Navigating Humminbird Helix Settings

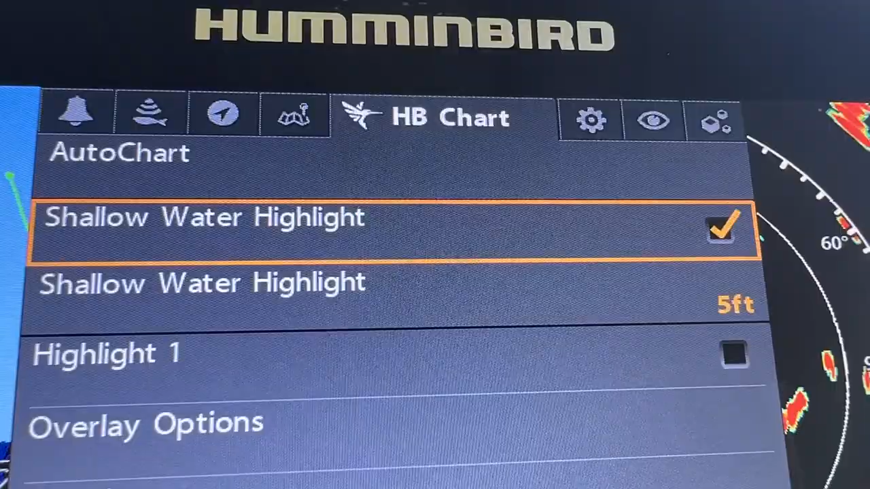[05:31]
can set an amount of feet a depth that it's going to show a different color on my
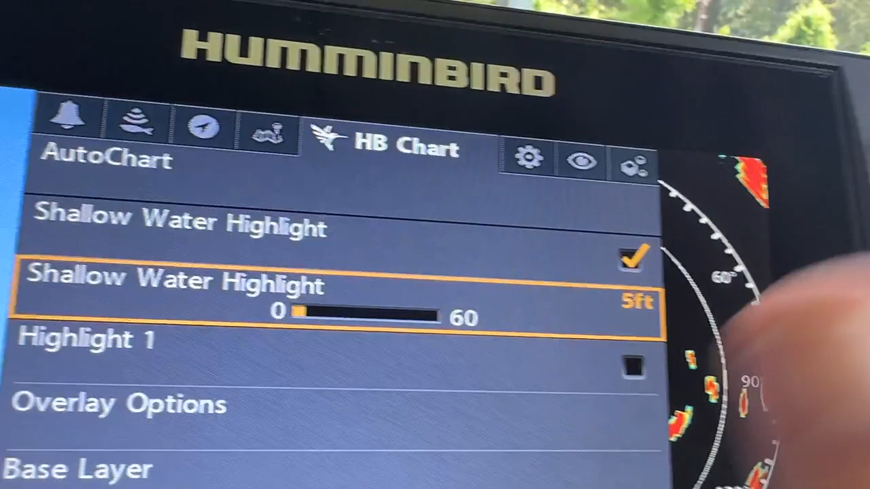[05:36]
on my graph on my chart so i have a bass track or it's a small boat it's got a small draft
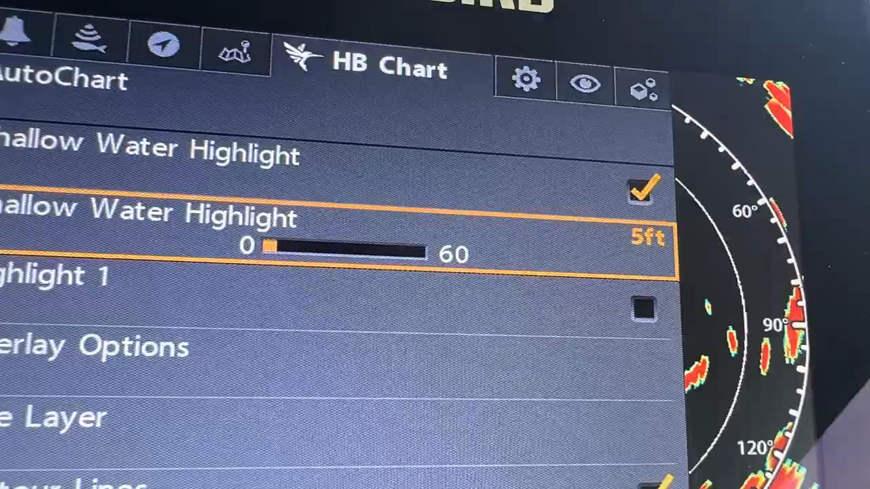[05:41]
but let's say i set five feet on my chart on my map wherever
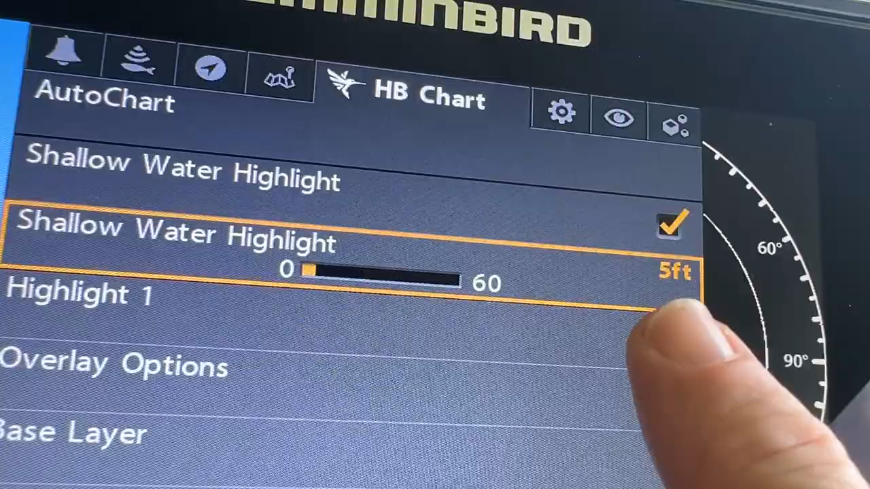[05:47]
i go five feet or below i'm going to see a different color so i'll know that i'm getting too shallow
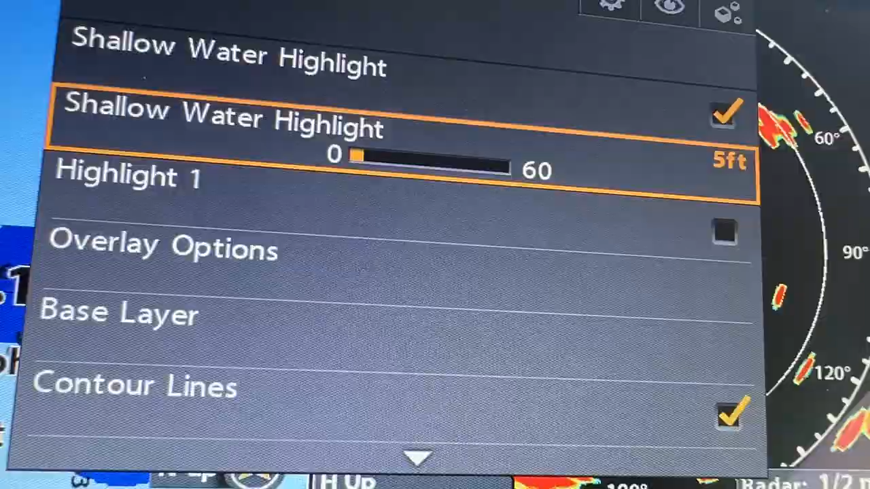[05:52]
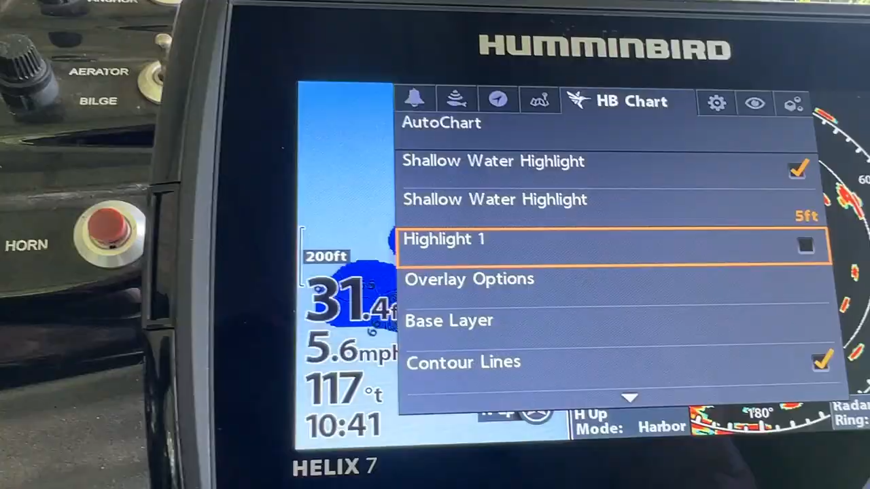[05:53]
On screen: speed 5.6 mph
okay so now i go down this highlight one what does that
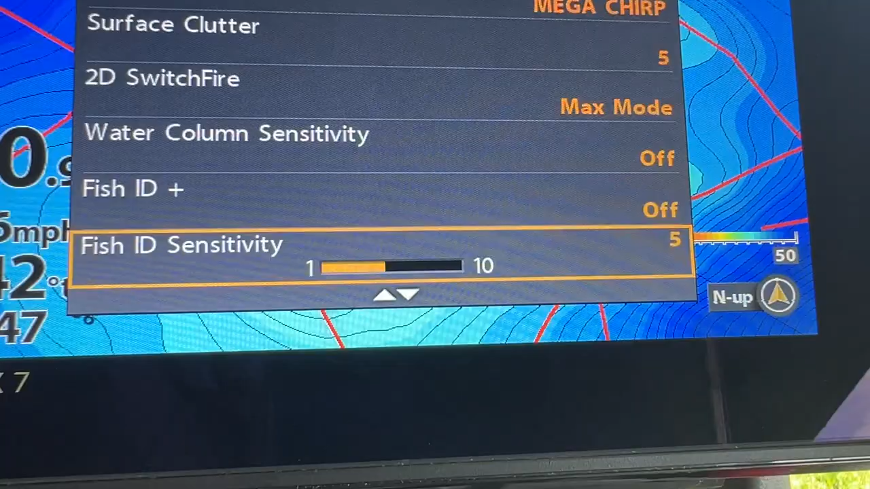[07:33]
depends how you like to fish i have mine on max mode fish alarm i keep it off otherwise
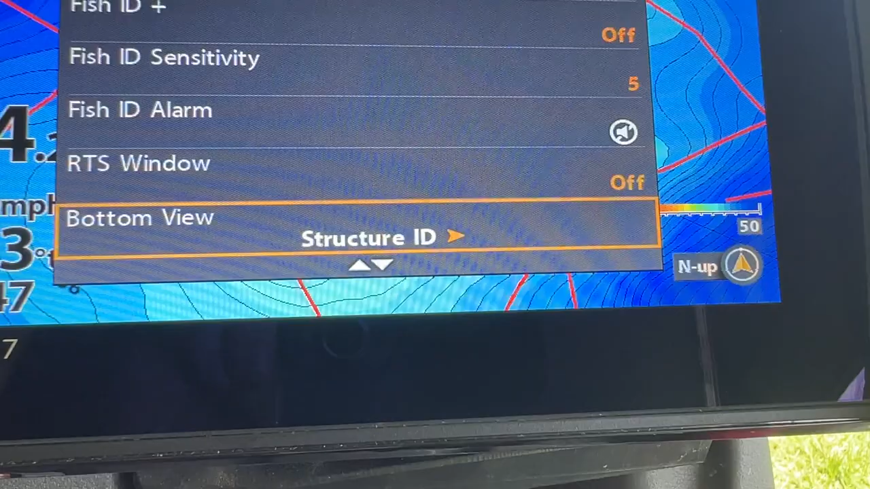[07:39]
it's beeping all day long with some false beeps i'll say that you got
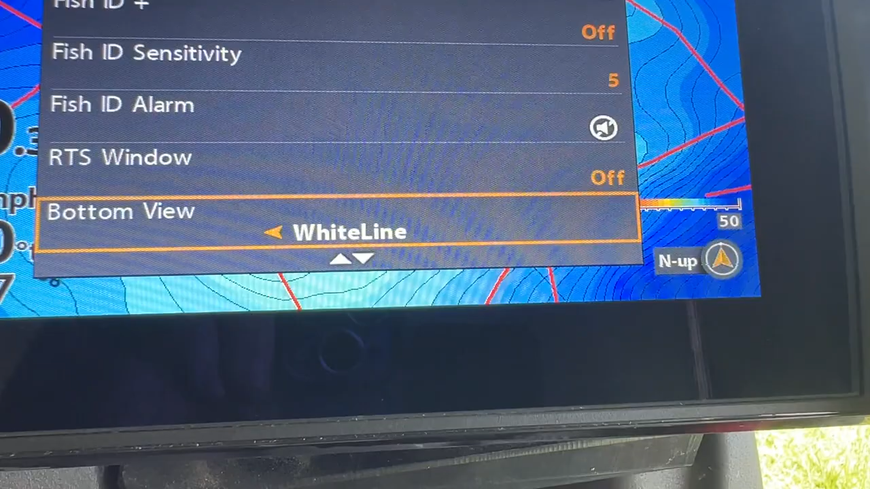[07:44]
fish everywhere but you really don't and so these are other
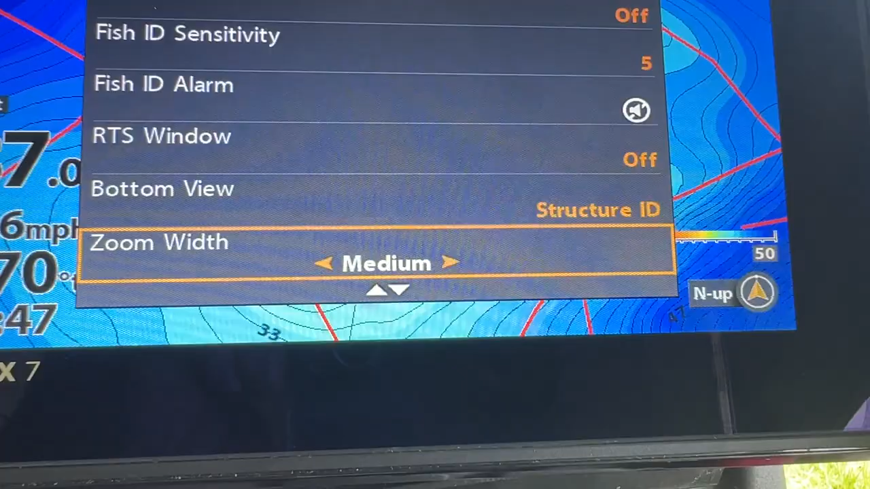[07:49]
settings this is where you go to do all these other settings depth lines i keep them on it
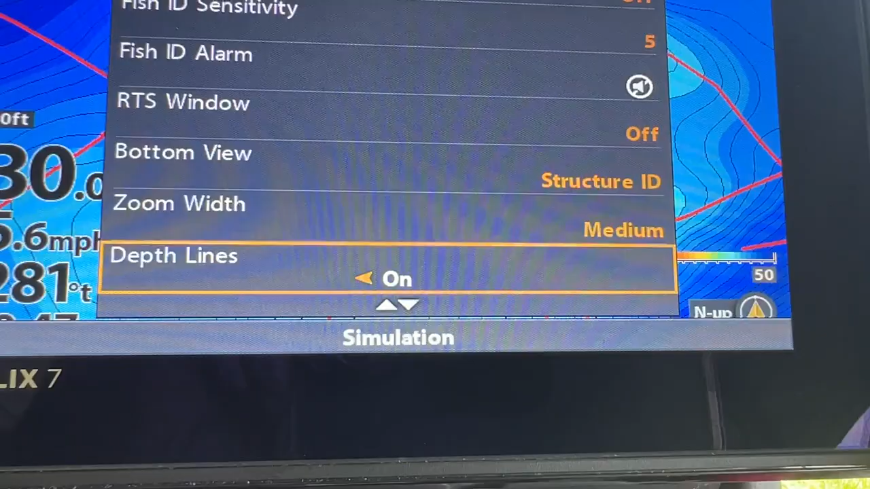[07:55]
tells me the different depth that i am that i'm at noise filters it depends uh if you get a lot of a lot of noise on the screen you'll have to
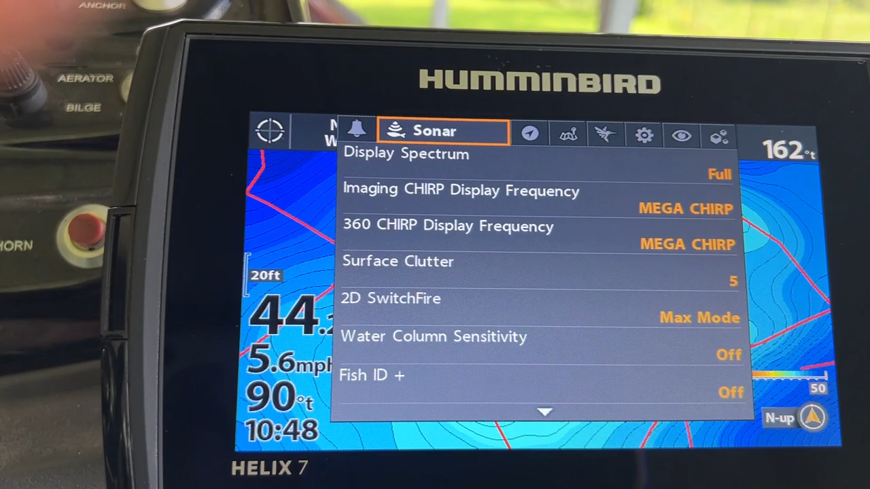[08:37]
On screen: speed 5.6 mph
okay so we exit out of there and then we do menu twice again and uh this time let's go to alarms
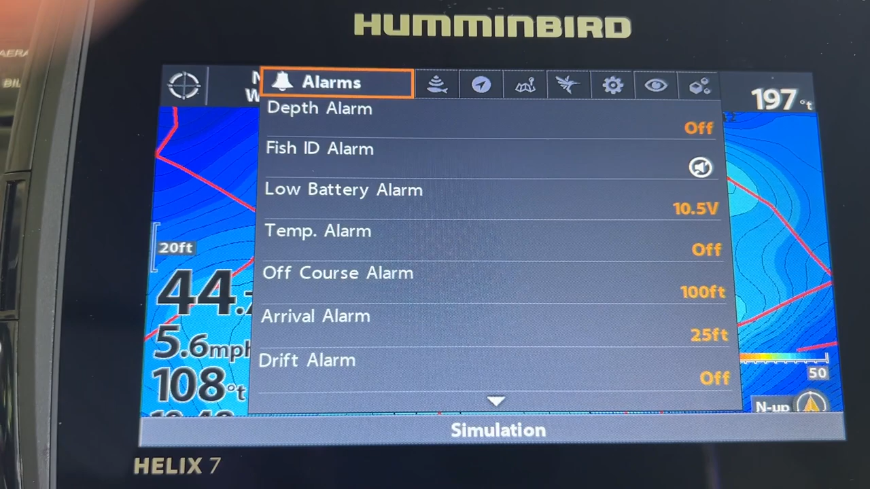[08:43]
uh first one is the depth alarm so let's say i want an alarm to let
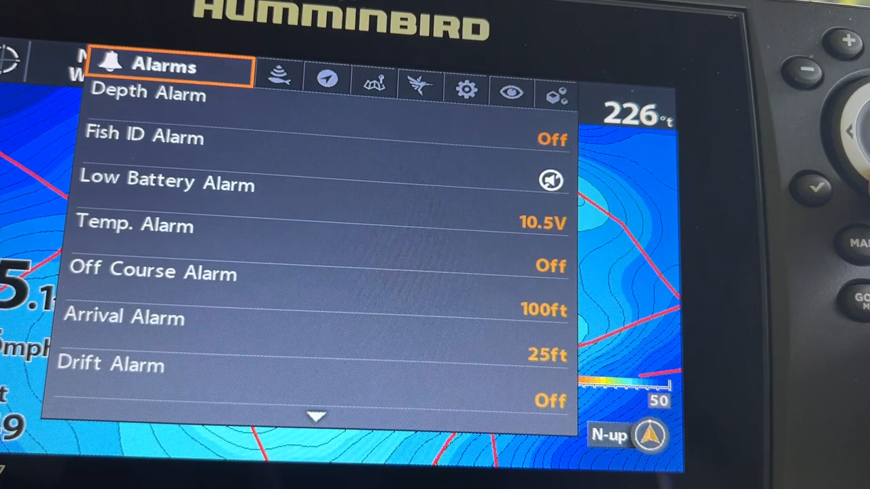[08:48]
me know that i'm too shallow so i can set the alarm so five feet so